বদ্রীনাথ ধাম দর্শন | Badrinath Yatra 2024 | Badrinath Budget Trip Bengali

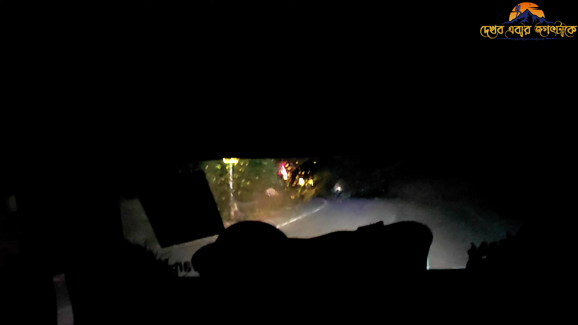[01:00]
হটাতে আকশমাই পাহারের আলো নিভেযালো দুর দুরান্তের অন্ধকারে কিছো জনাকের মতো আলো জখে ভিশে উট্লো